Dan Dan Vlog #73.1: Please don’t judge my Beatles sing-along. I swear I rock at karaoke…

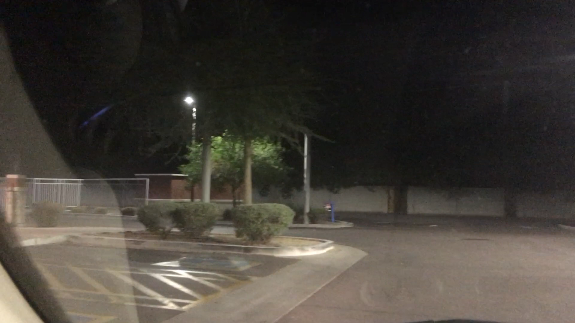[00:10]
And look, there's people walking through the bank. Oh, they're suspicious people. They're suspicious. I hope the cops stop them. They're suspicious. Unless they've stolen beer. I think he's carrying a case of water. I'm being facetious.
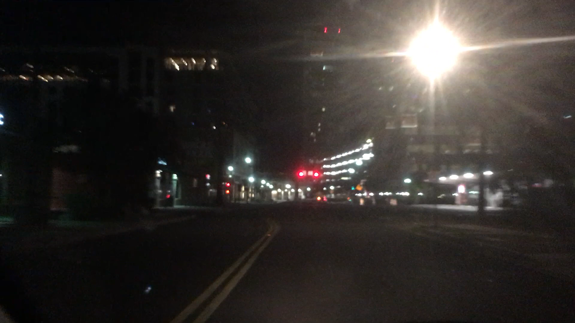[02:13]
In fact, I told her she shouldn't do that because I had no idea when I'd be able to pay her back. And I hate this intersection. There's a right turn lane, there's a left turn lane, and neither of these lanes go straight, and I need to go straight right now. And I know this how this intersection is, but here I am anyway. Anyway, yeah, she, I told her she shouldn't loan me money.
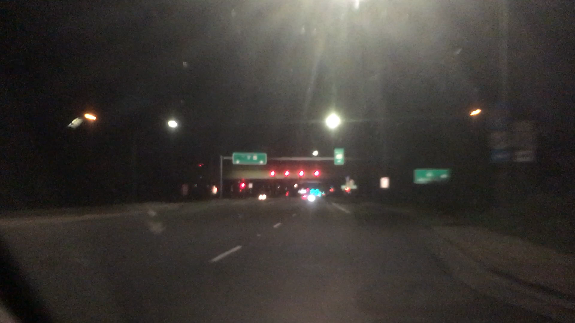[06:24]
And then SRP gets it in the mail when they get it in the mail. So, looks like an electronic transfer. It's not. That's Phoenix PD doing some creative shit. Well, he's in front of me, I won't get fucked with or ask the status of my license, so I'm good. God, that's a great Beatles song.